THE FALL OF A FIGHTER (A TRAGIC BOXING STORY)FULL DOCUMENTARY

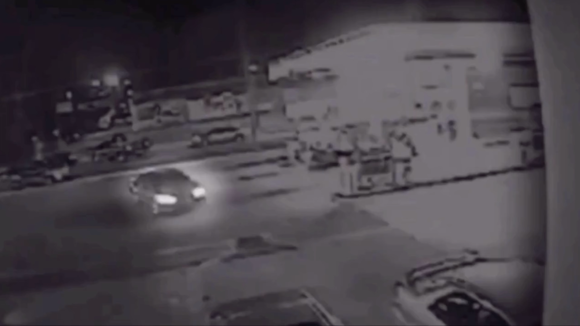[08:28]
The suspect's car was captured by security cameras pulling up to the pump shortly after 11 p.m.